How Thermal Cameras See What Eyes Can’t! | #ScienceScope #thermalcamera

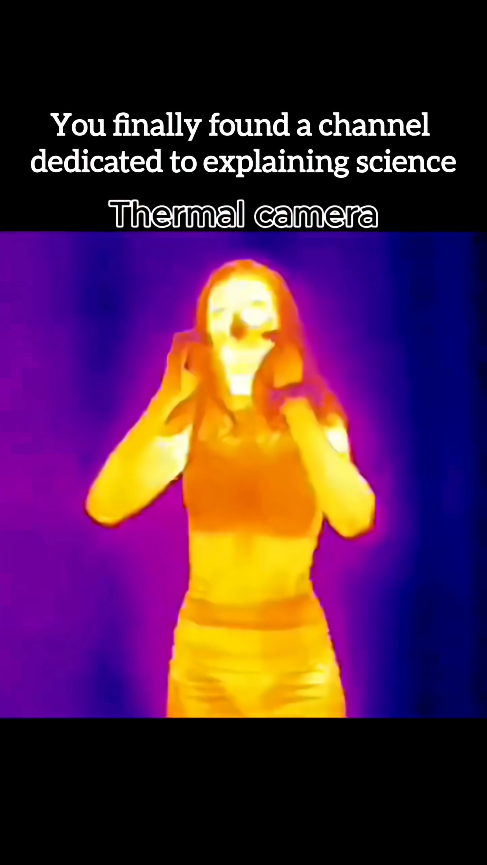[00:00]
Ever wondered how we see in total darkness without any light?
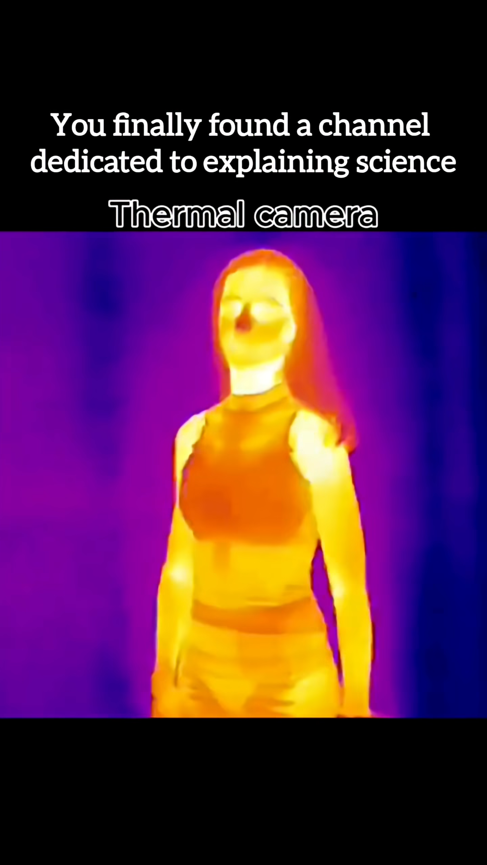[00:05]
Infrared cameras don't just look at objects. They read heat and turn invisible energy into real images.
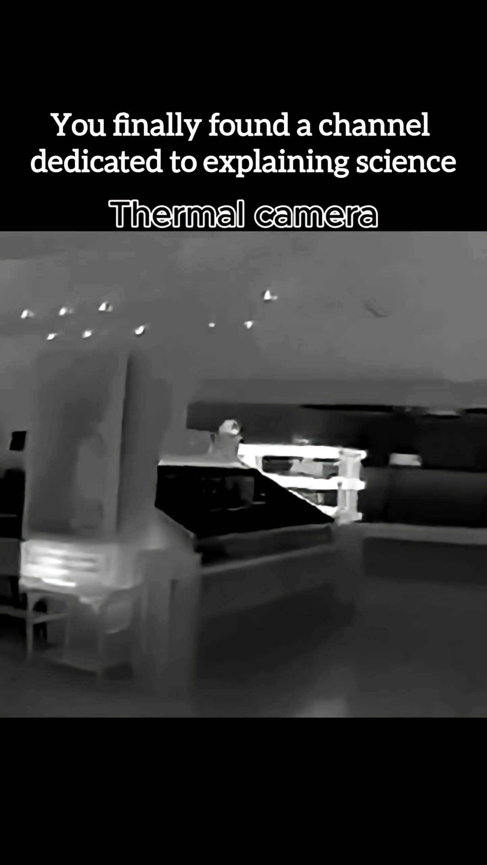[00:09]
Thermal vision isn't magic.
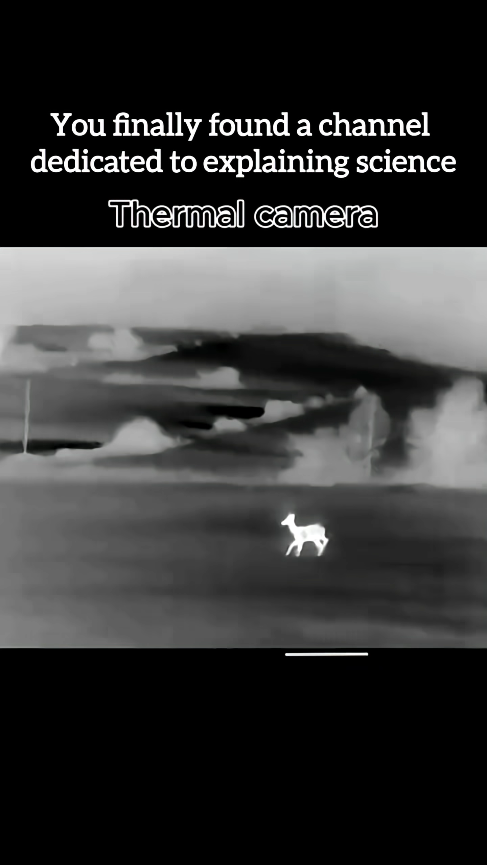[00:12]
It's physics, technology, and heat signatures revealing a hidden world around us. How thermal imaging works. Every object gives off-heat water, even ice and cold.
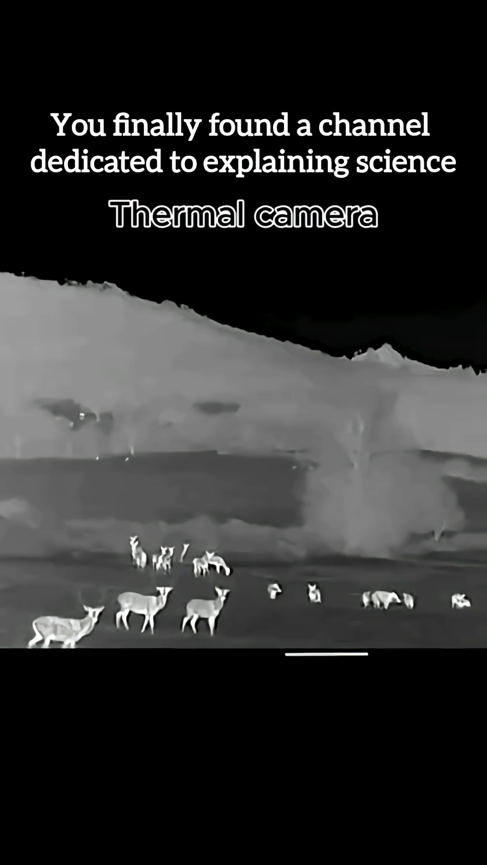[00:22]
Infrared sensors detect temperature differences invisible to eyes.
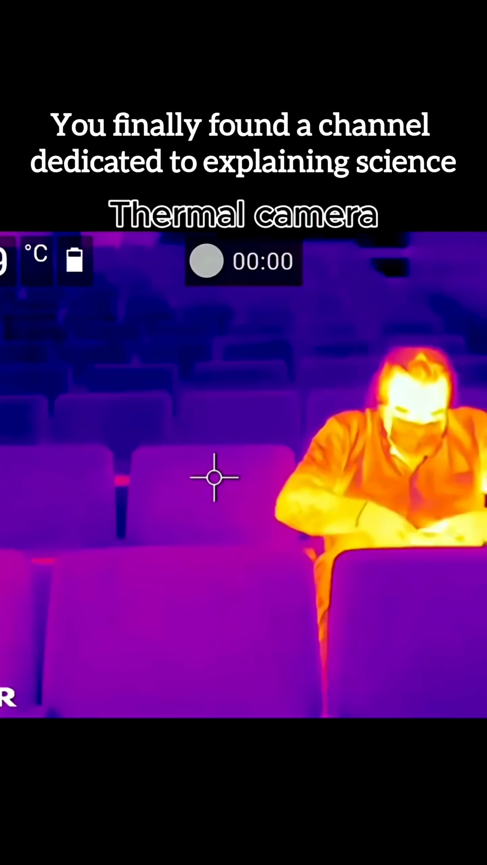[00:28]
Software converts heat into colors and shapes, creating thermal images. Hot equals bright.
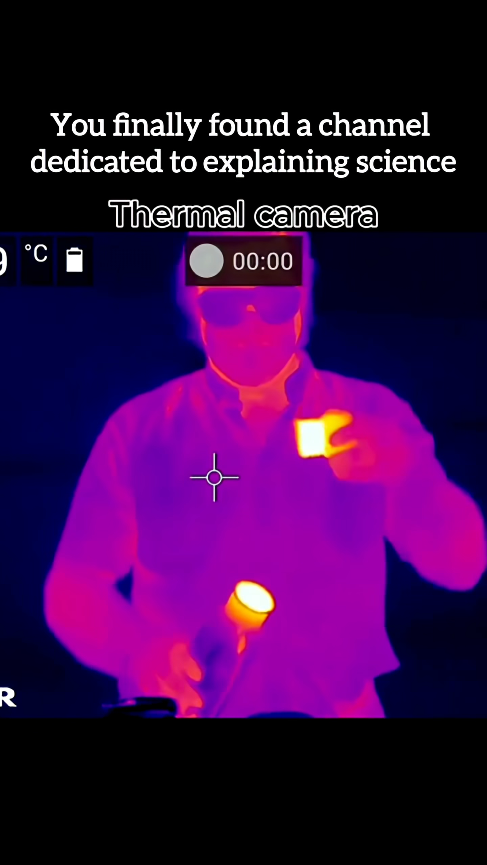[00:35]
Cold equals dark, revealing patterns light can't show.